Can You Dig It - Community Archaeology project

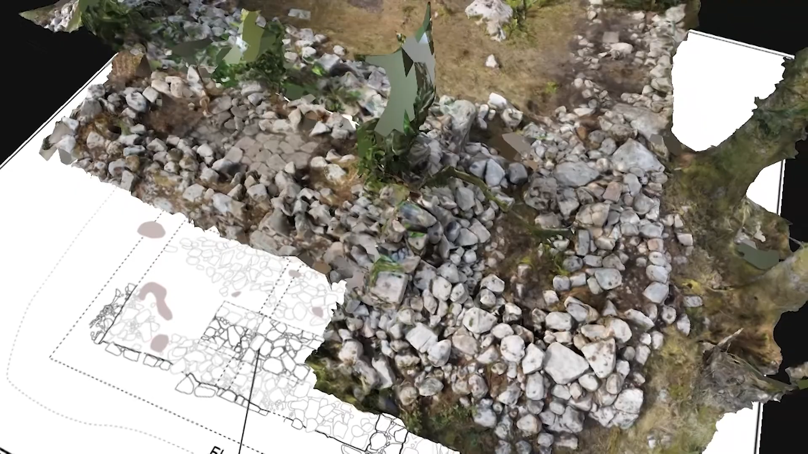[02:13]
The deserted farmstead at Upper Gairlock is fascinating. It was deserted in the 1800s and when the volunteers got there you couldn't make anything out at all.
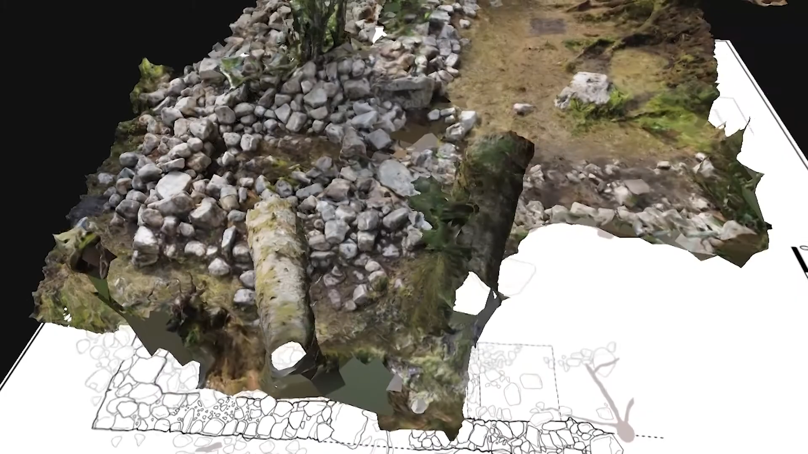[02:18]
But with a lot of concerted effort by a lot of people, it really started to take shape over the weeks of the explorations.